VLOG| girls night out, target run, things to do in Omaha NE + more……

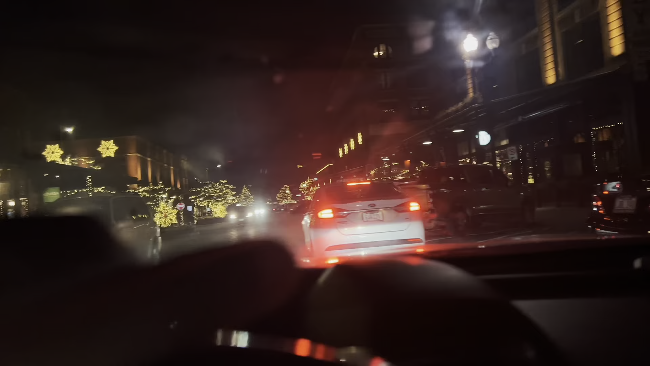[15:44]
Did your car frozen or something? We're gonna get and like we have a 10-minute grace period, and I think we're gonna make it. We probably are.
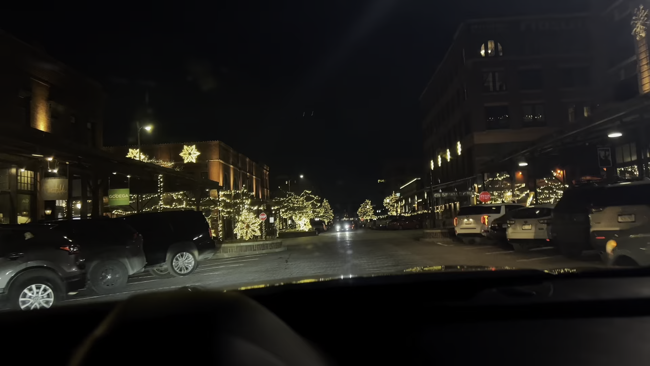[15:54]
We just gotta find parking. No, because look at how close she parked. Sandra.